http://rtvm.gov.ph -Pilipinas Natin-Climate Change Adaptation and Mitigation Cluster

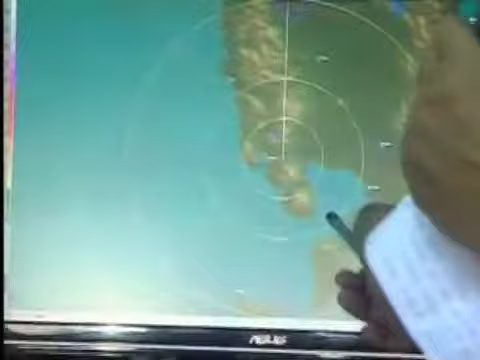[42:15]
At different elevation. Paakyat po siya.
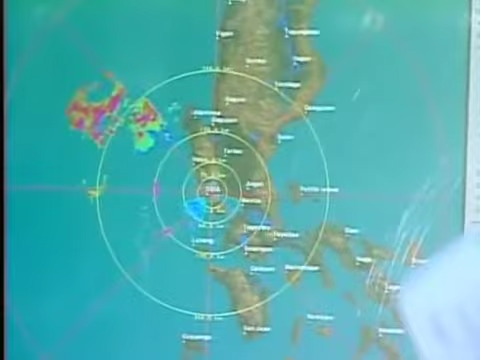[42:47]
ma-identify po natin kung yung isang lugar ay merong very light rain, moderate rain, or heavy rain.
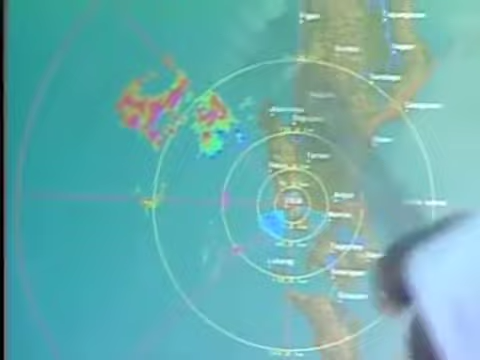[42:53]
So, titignan lamang po natin kung saan tatapat yung mga clouds,
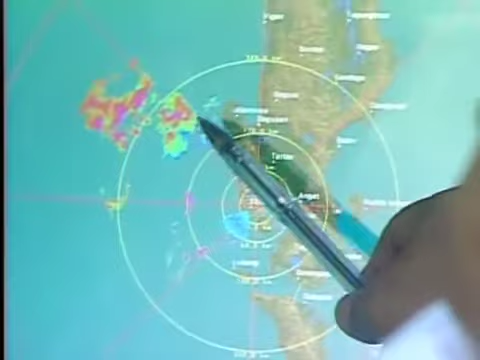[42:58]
cloud groups na ito, kung saan area po, doon po magkakaroon ng mga pag-uulan.